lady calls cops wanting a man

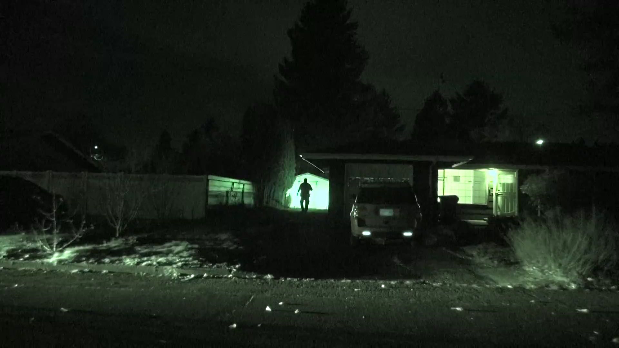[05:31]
huh it came in as a burglary in progress but my understanding is a big nothing they're just looking around the property to make sure there's no one there somebody call that lady I think she's heavyset and wants a man